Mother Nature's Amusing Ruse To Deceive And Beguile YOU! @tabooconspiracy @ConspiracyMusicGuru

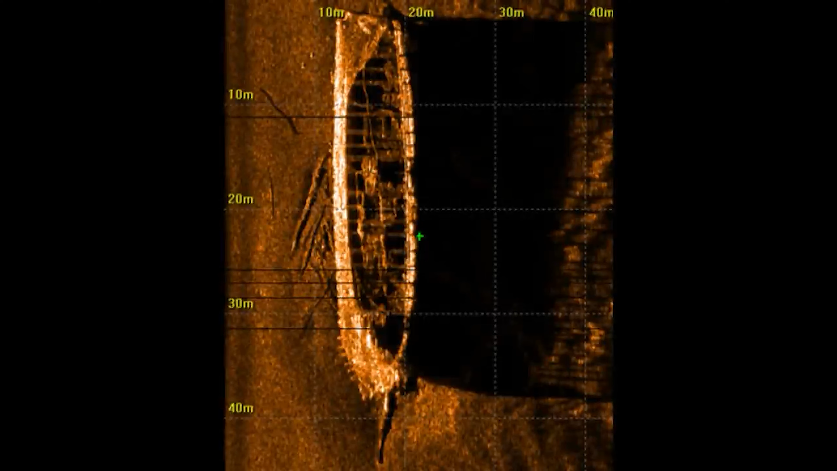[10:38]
But these sound waves also create what is called an acoustic shadow that looks like this.
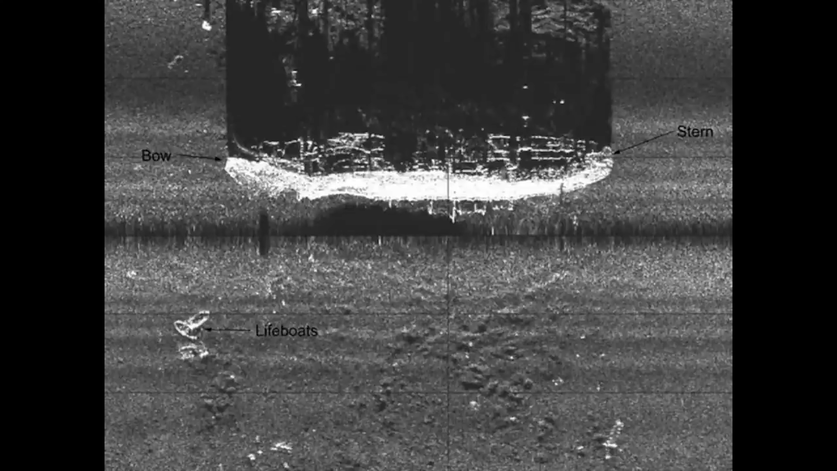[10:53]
are very accurate and are also used for mapping and locating objects underwater. Well, guess what?